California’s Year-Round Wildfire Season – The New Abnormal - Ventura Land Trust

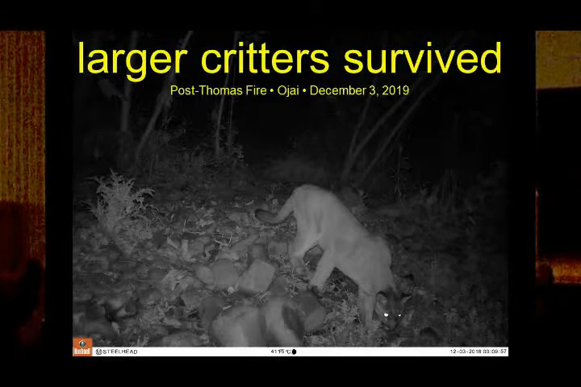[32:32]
So this is some cameras from Ojai Valley Land Conservancy up in Ojai. And here's a mountain lion that's doing his due, number next.
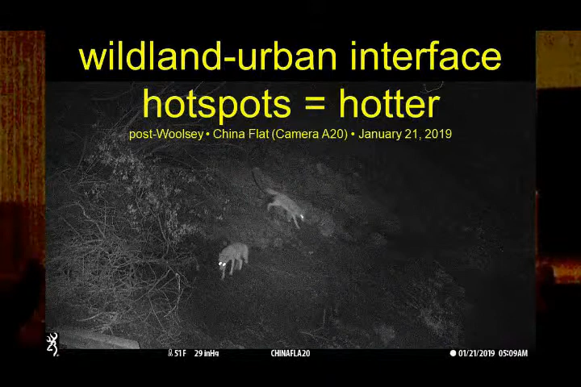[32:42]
This is from some of our cameras where we're working with the Oak Park School District after the Woolsey Fire. We have some cameras in there on some of their land. And this is two coyotes coming down.